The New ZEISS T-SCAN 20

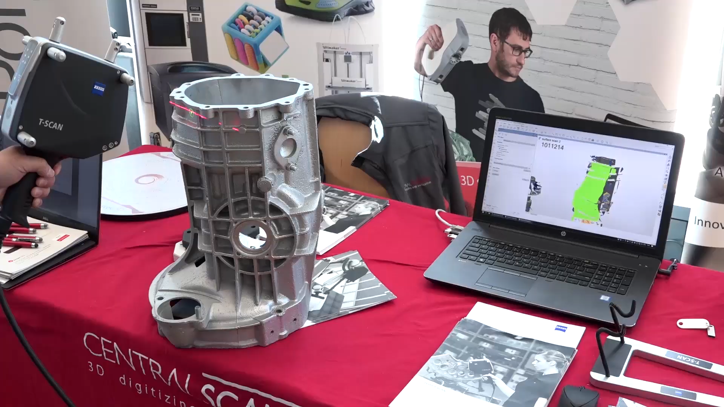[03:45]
quite difficult to scan with typical 3D projection systems.
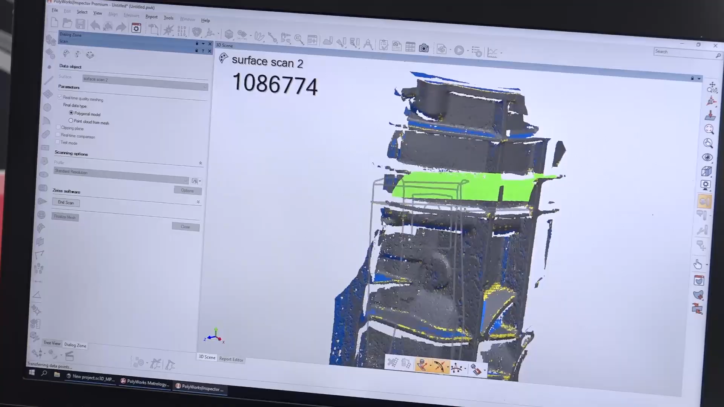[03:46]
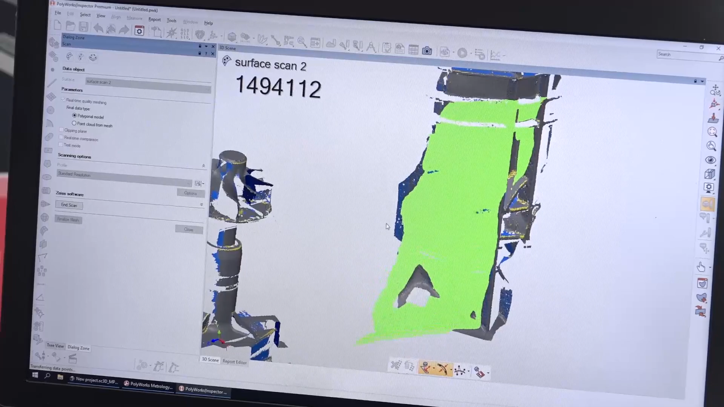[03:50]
It's able to cope with shiny piano blacks surfaces a lot better than typical 3D scanning systems would.